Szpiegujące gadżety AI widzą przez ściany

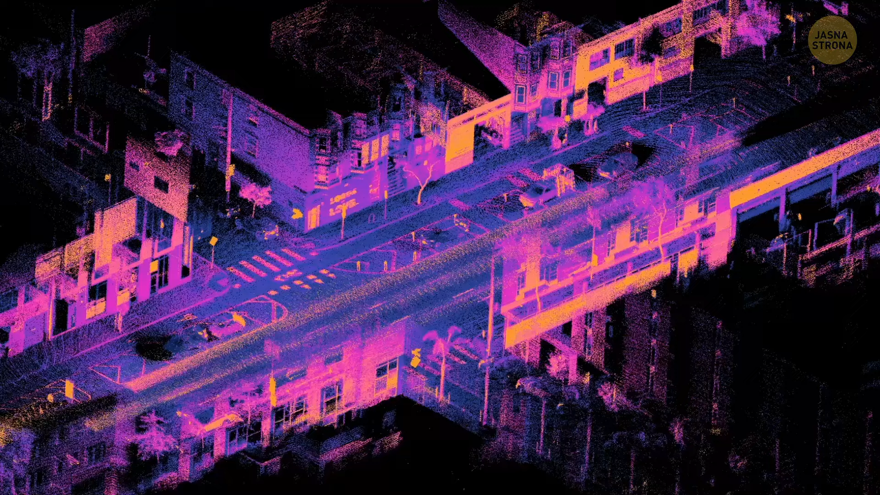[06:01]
Zawierają one szczegóły takie jak budynki, drogi i inne pojazdy.
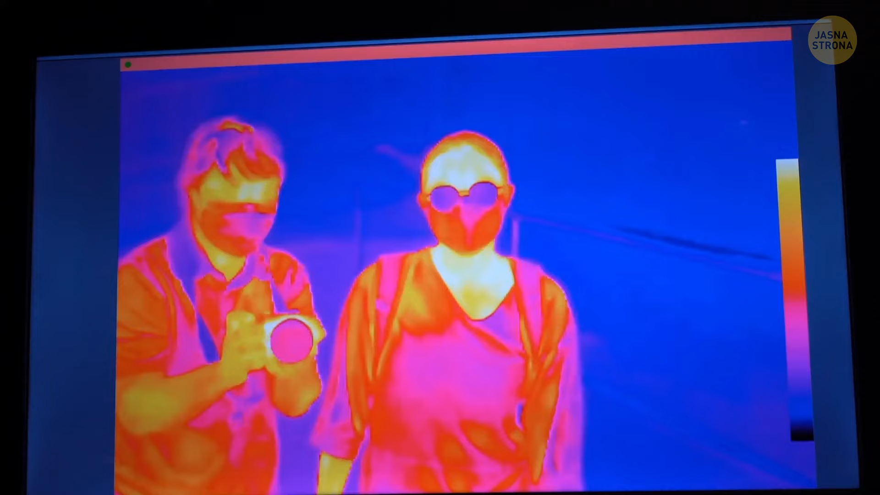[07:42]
Kamery termowizyjne wykrywają energię podczerwienie emitowaną przez wszystkie obiekty na podstawie ich temperatury.
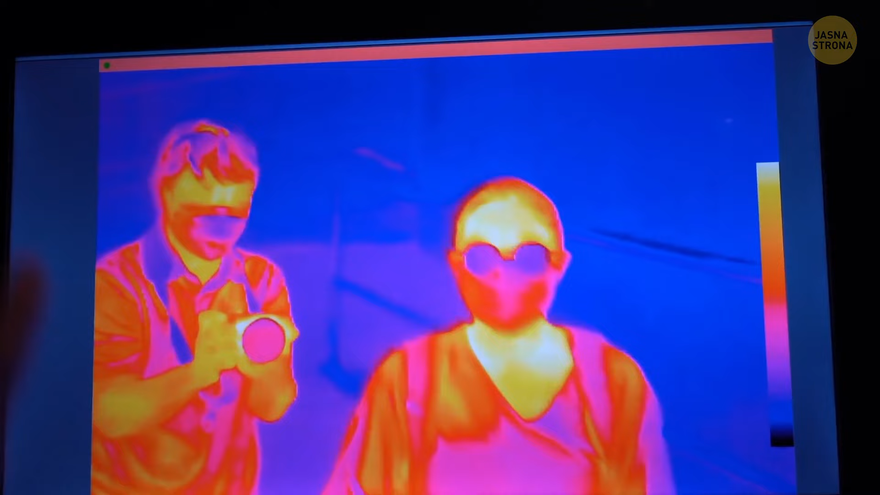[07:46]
Energia ta jest niewidoczna dla ludzkiego oka,
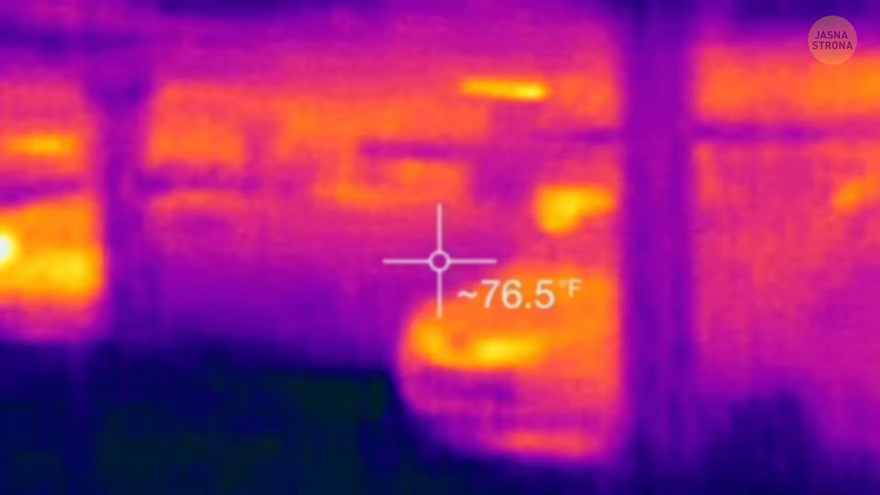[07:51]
On screen: spot 76.5°F
ale kamery mogą ją zobaczyć i przetłumaczyć za pomocą detektora podczerwieni.
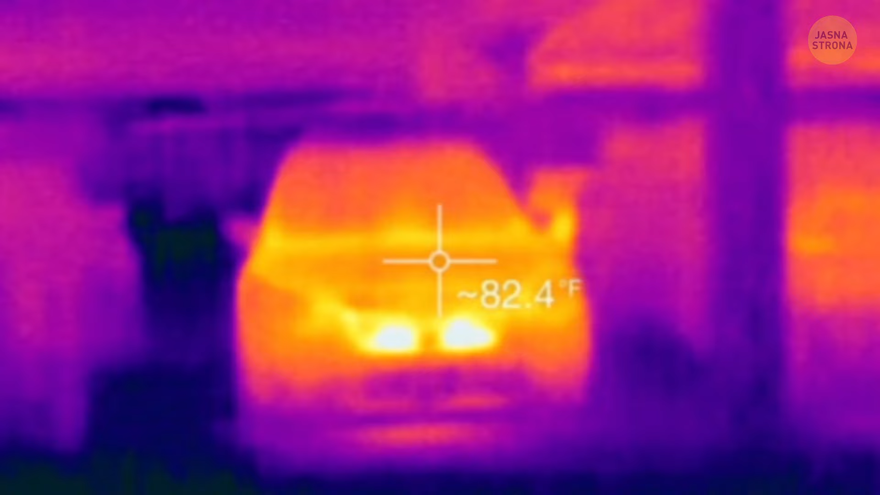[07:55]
On screen: spot 82.4°F
Oprogramowanie kamery przetwarza przechwycone dane promieniowania i przekłada je na obraz.
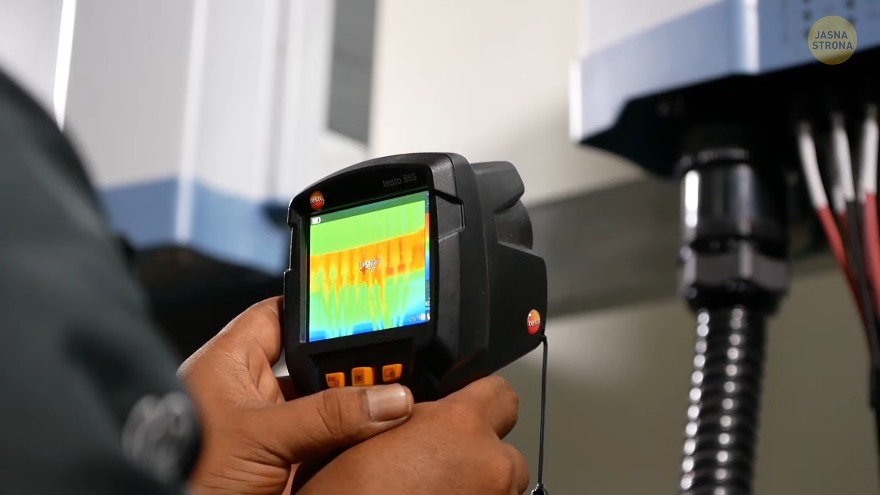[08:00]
Wiecie, mówię o tych dziwnych zdjęciach, które pokazują, jak gorące lub zimne są rzeczy.
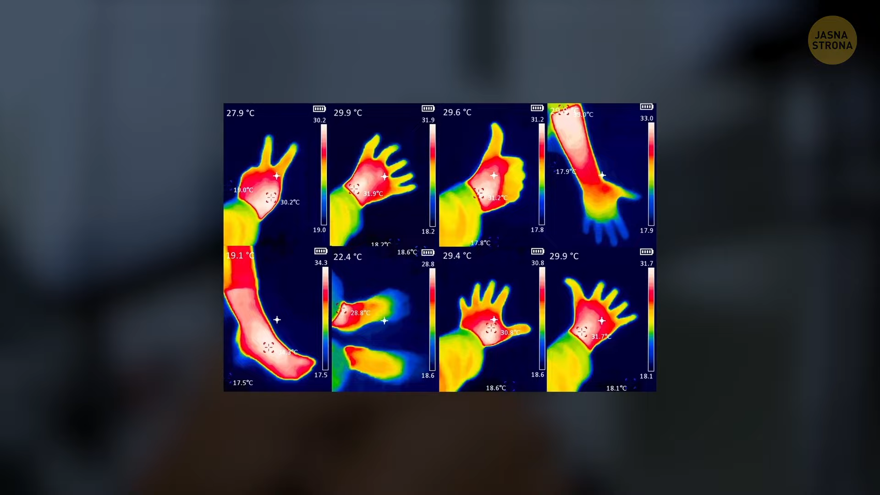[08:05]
Różne kolory oznaczają różne temperatury, przy czym czerwony zazwyczaj reprezentuje gorące obszary,